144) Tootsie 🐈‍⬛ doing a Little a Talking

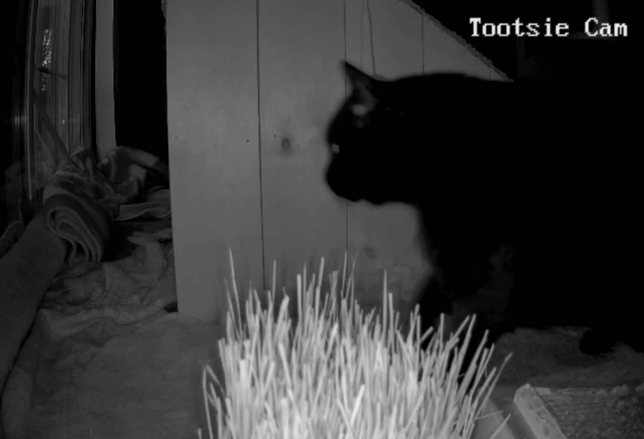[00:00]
I had to stretch. Ugh, that's much better. Gotta peek and see if there's anything outside. It's pretty dark out there, but I can see in the dark. I don't see anything tonight.